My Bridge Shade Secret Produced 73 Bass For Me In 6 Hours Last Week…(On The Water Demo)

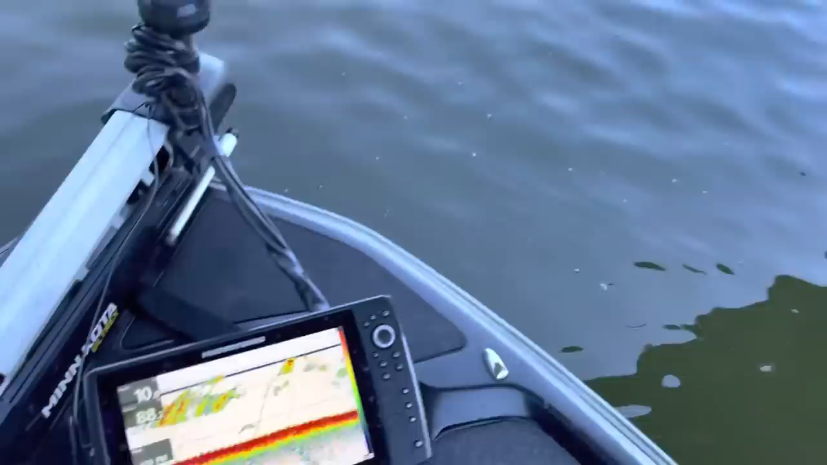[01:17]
a look at your depth finder you're going to notice a lot of bait fish here there's going to be a lot of bait fish that naturally hang around these bridges
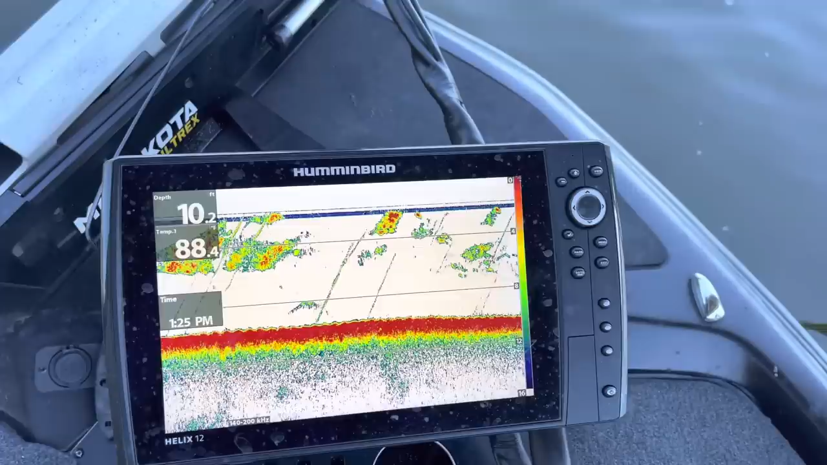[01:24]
On screen: depth 10.2 ft
one of the things about this the reason why you have a lot of bait fish in these areas is most of the time
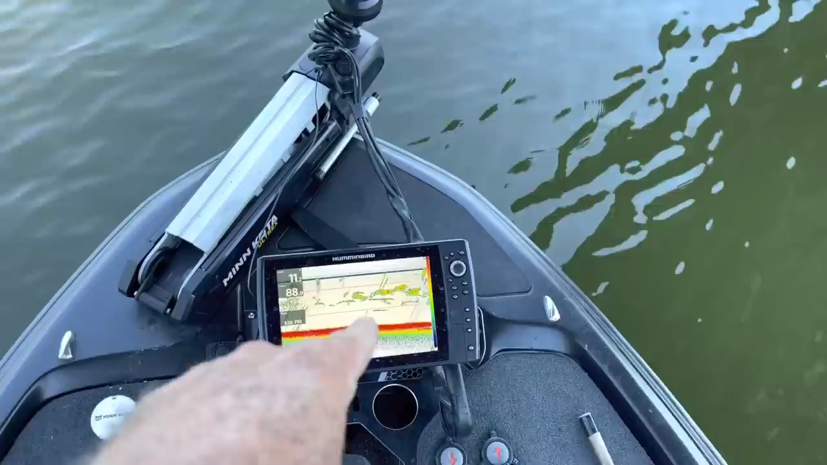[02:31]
are in the shade area here the bait fish will stay in the
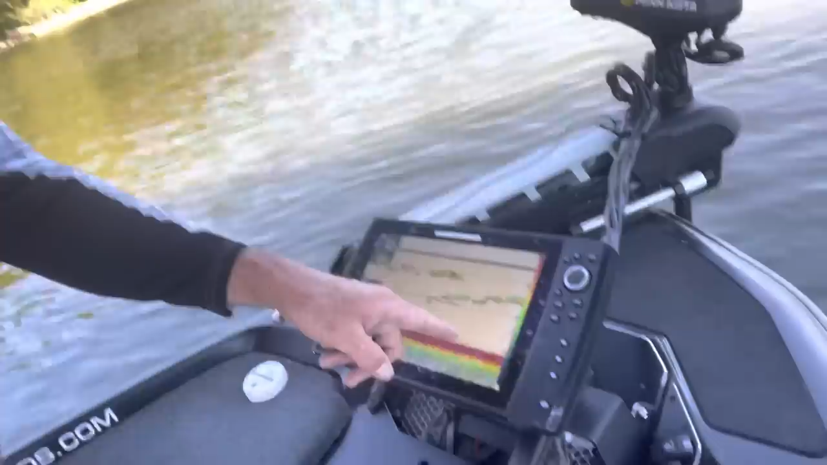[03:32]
right there most of the bait fish are down sort of in that four to five foot zone so i would take a jerk bait and i'd fish a jerk bait or maybe a crank bait all in this two area just fan